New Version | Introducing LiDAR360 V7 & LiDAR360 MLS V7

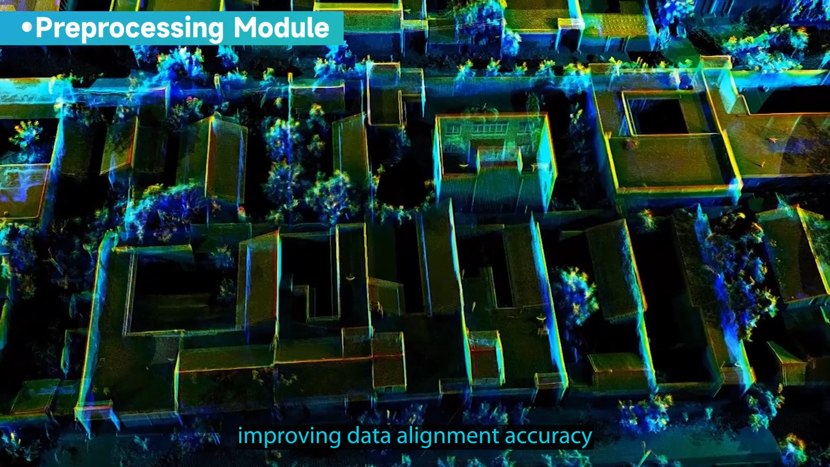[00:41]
Classification module supports scene selection for various new features.
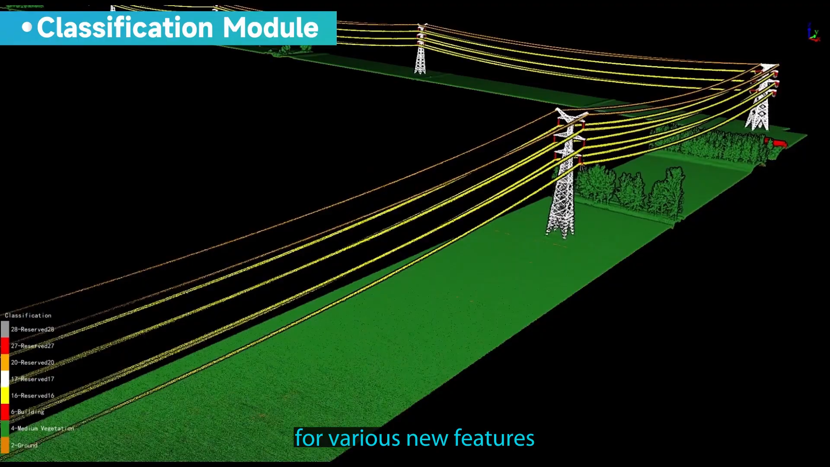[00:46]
Enhanced, industry leading custom deep learning classification for any object.
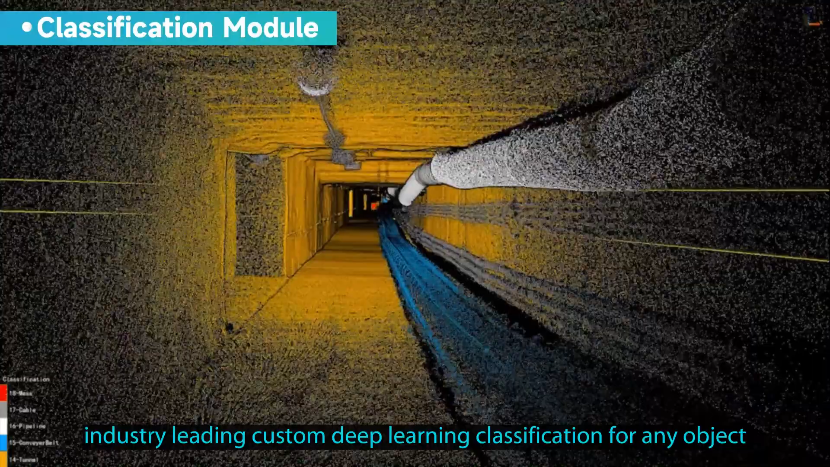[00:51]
Boosting a wide range of industry applications.
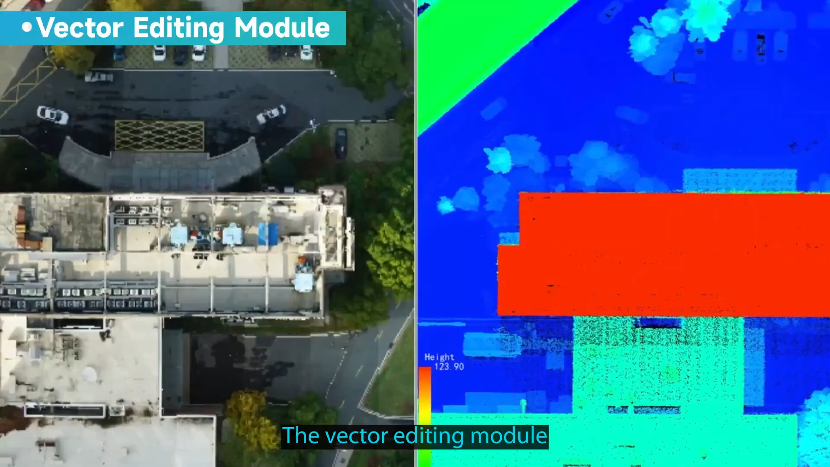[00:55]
The vector editing module enables collaborative work with multi-source data.
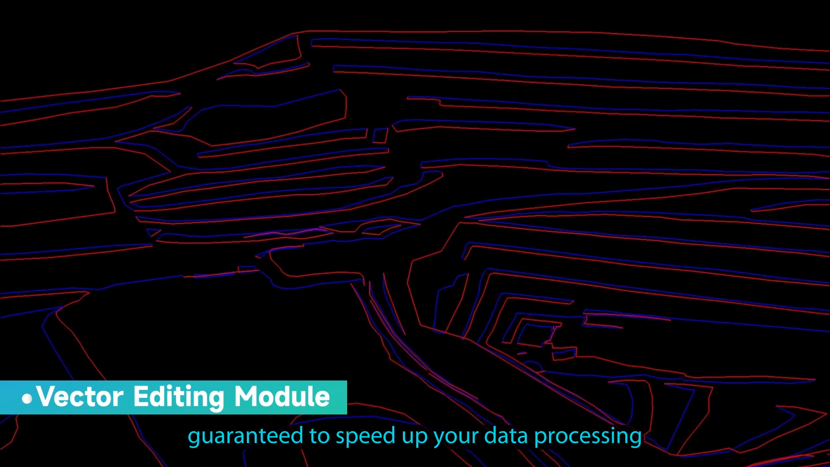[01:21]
Terrain module supports the entire process of producing,
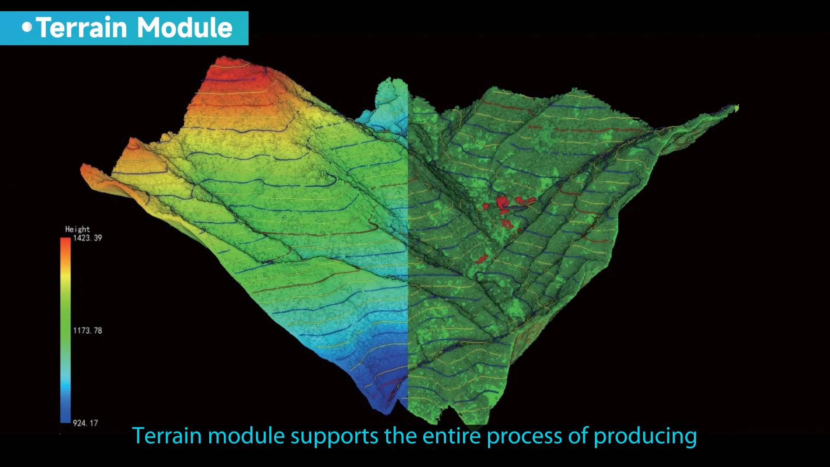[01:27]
checking and refining for terrain products such as DEM, DOM and contours.
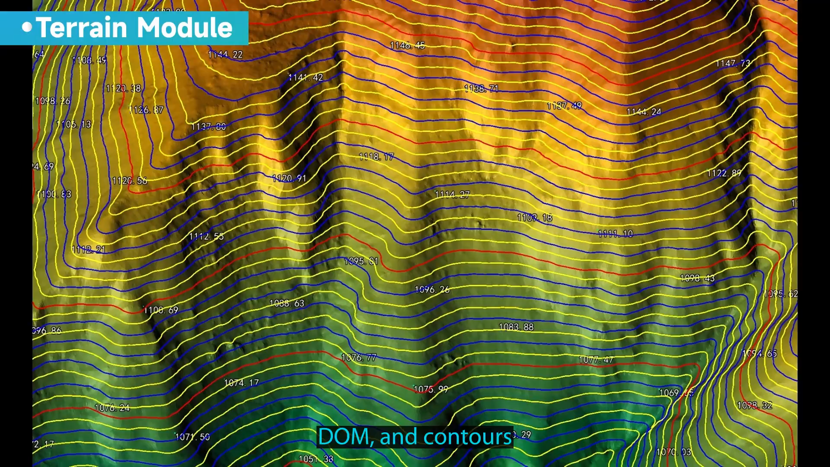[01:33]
Offering various industry specific features such as volume measurement,
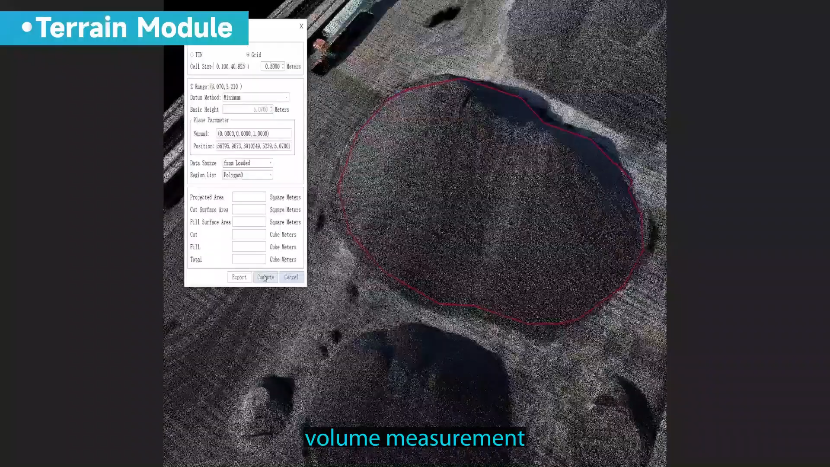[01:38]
change detection and cross section analysis. Added drainage analysis function. Aiding urban drainage simulation.
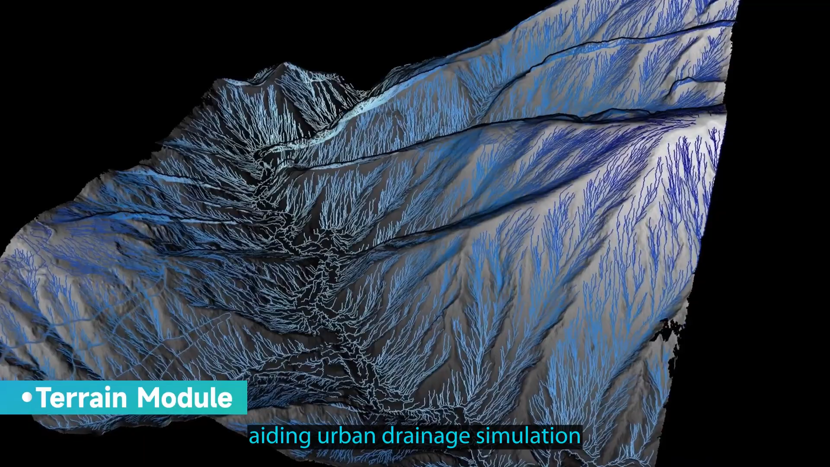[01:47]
And construction progress analysis to assist in construction progress monitoring.
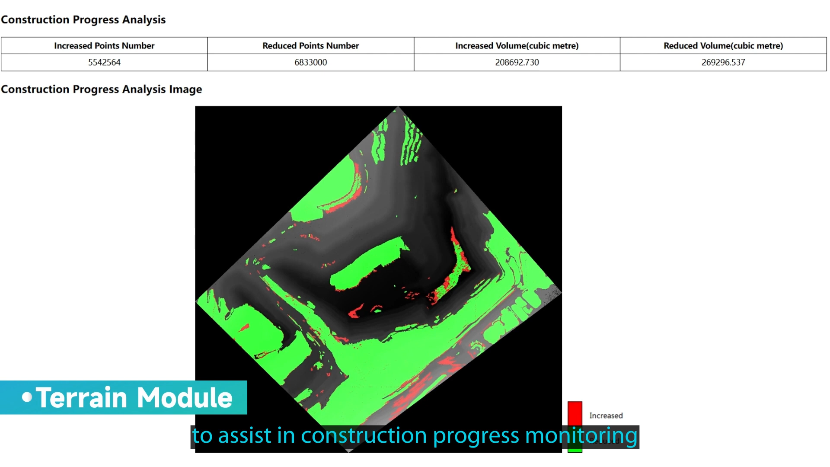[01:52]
Enhances the cost effectiveness and quality of topographic mapping and project management.
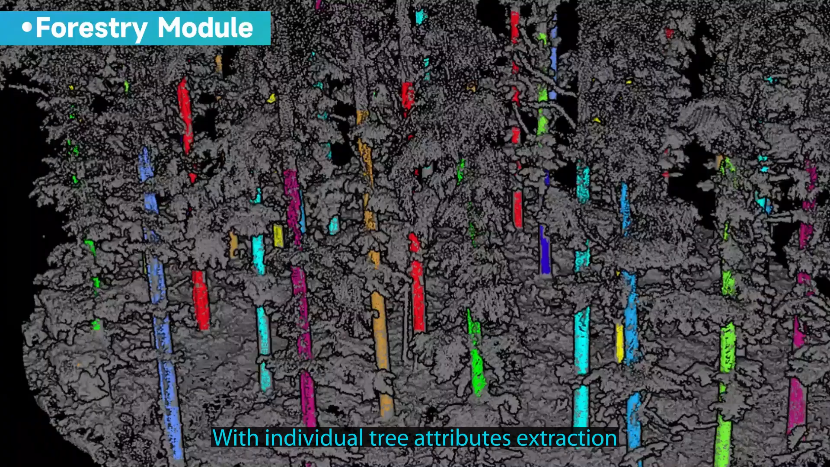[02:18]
With individual tree attributes extraction and forest stand parameter inference.
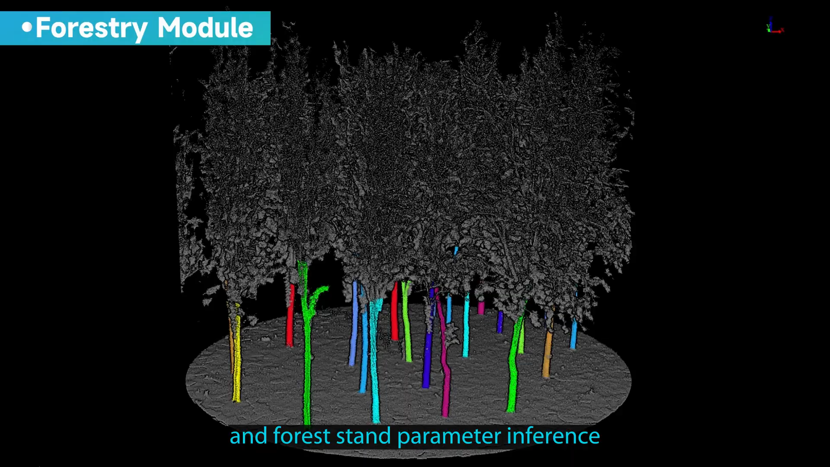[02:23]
It facilitates timber volume and biomass surveys.
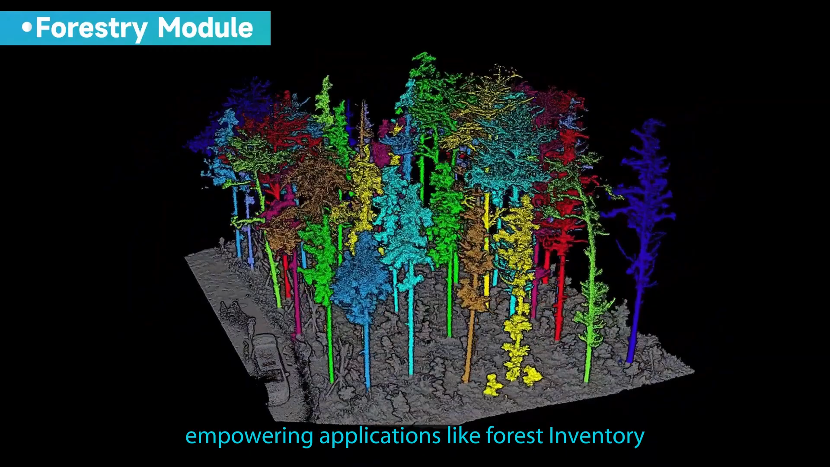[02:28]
Empowering applications like forest inventory, carbon monitoring, timber harvesting and storage.
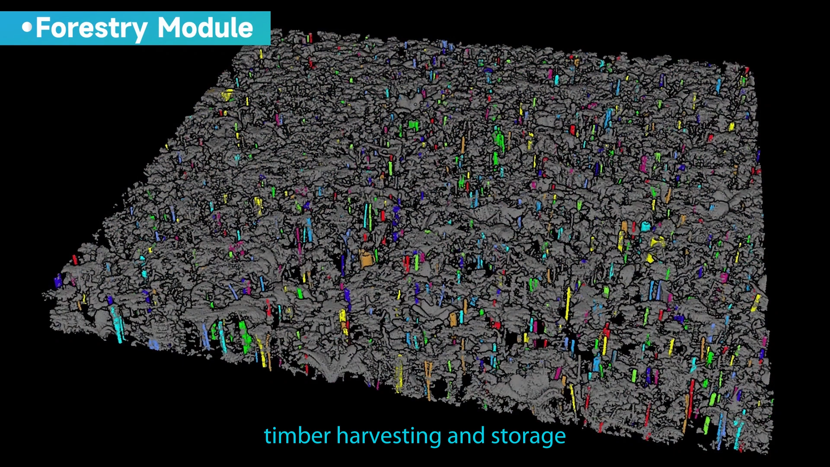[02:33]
The mining module in LiDAR 360 can extract open-pit mine crests and tows.
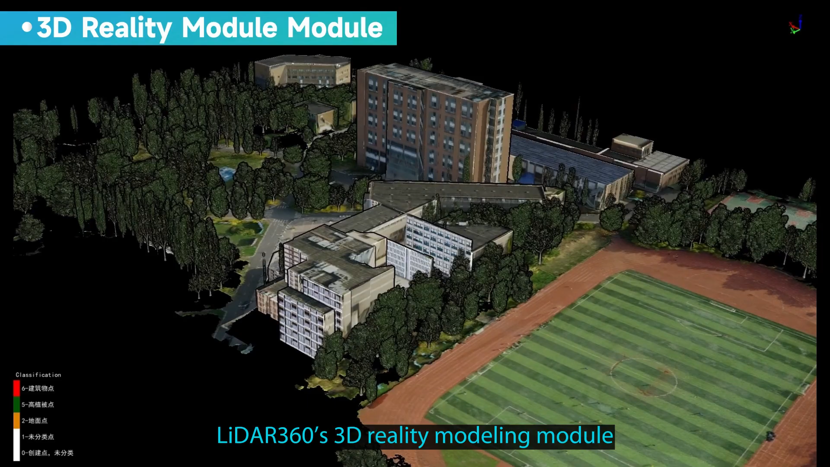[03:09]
module enables rapid automatic modeling of LOD 2.0 plus level building models.
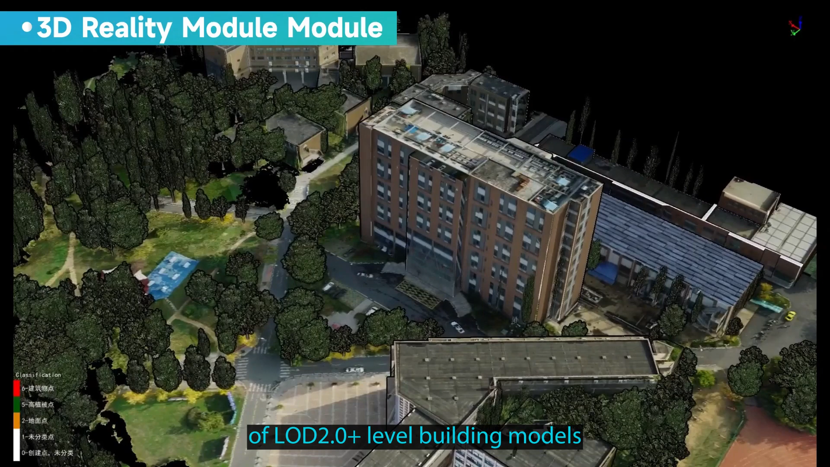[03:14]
And supports automatic textile production on models based on oblique ortho photo images.
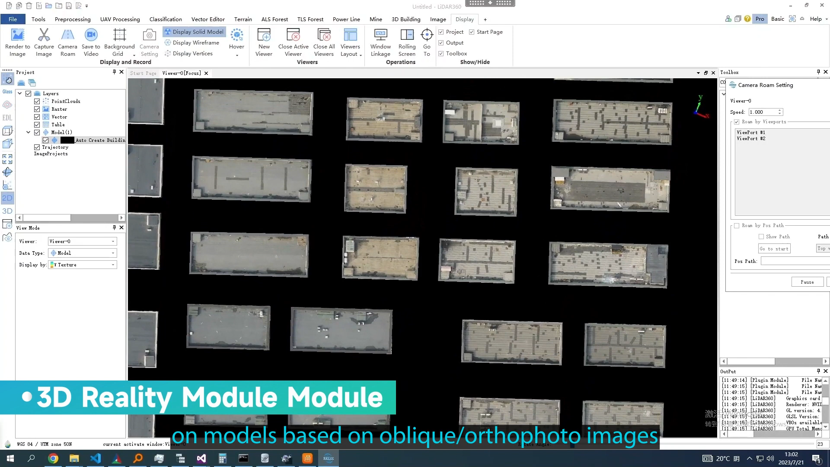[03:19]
While supporting model texture quality inspection and editing.
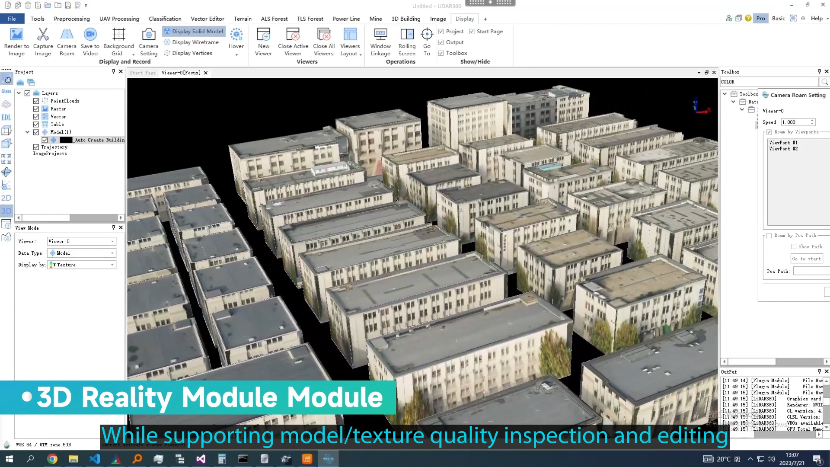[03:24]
You can reuse 2D existing data for